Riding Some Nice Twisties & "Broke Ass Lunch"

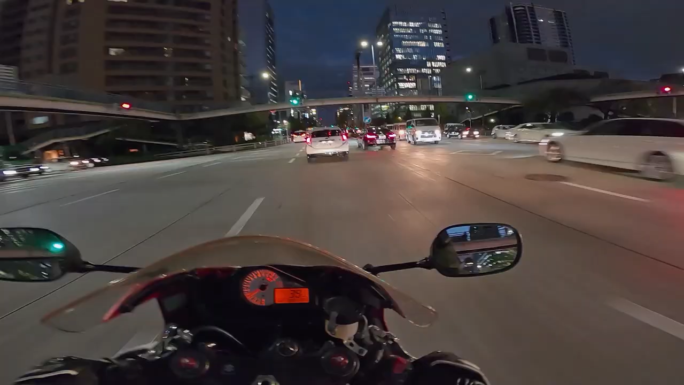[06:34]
All right, guys, so that was quite a long day in the end, just heading back home now, battling the bullshit traffic.
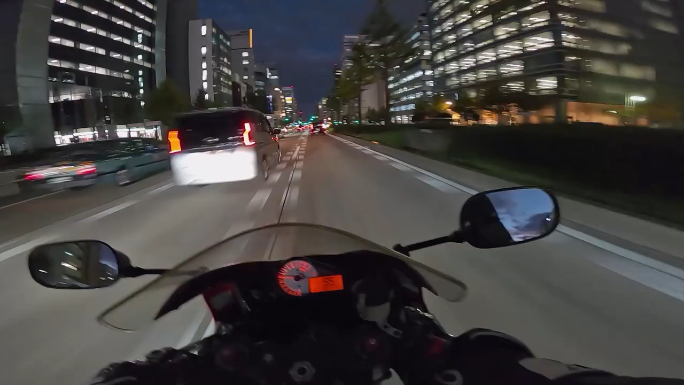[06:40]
Got another ten minutes to go, so not too bad. But, yeah, aside from our delicious lunch, we also found some rather nice roads today. I was enjoying it, but today, for the first time ever, I could actually feel how much of a... What's the opposite of benefit? Fuck my English. Fuck my English. I could feel, like, how much worse the rear suspension had got just because of my little seat bag that had the gas cooker and the water and stuff in it.